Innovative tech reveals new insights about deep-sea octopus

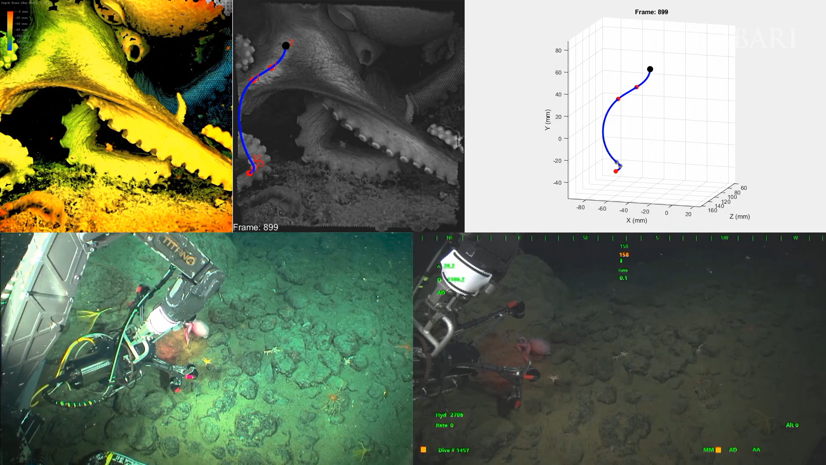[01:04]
This data allowed us to track the movements of
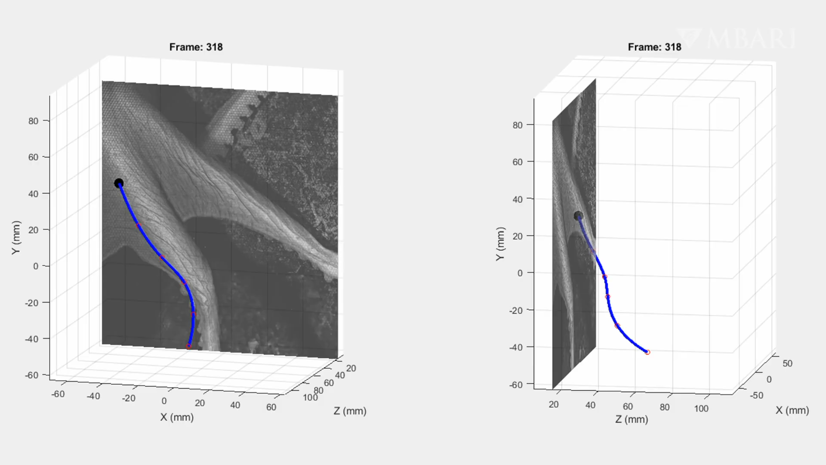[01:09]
specific points on an octopus's arm in real time as the animal moved across the rocky seafloor.
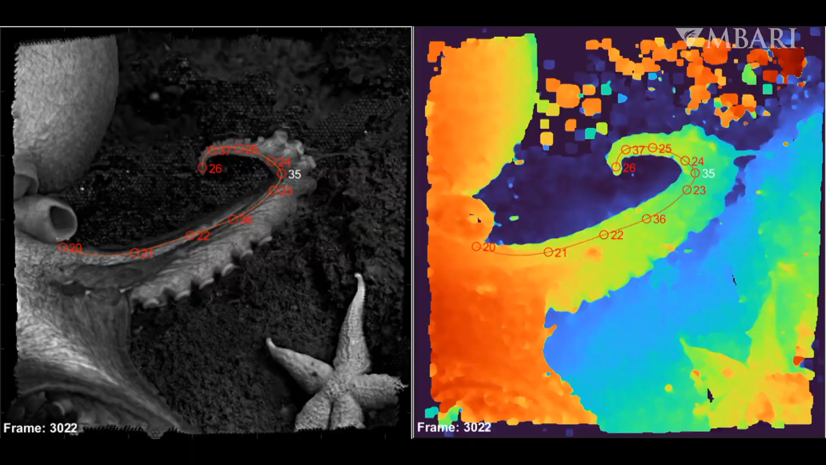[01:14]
IRIS's unique capabilities revealed that pearl octopus use temporary muscular joints in their arms when crawling,